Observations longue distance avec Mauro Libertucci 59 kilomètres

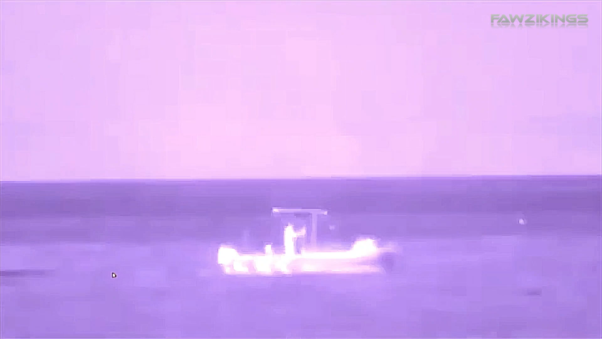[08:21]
regardez quel spectacle et ce n'est pas une mince affaire surtout parce que c'est fait un jour où la visibilité est tout à fait normale